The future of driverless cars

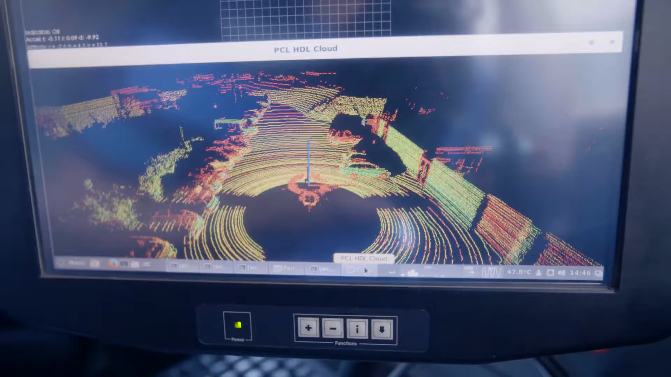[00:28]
Now an autonomous vehicle can be looking in complete sphere around itself all the time. That makes the potential for it to be much safer.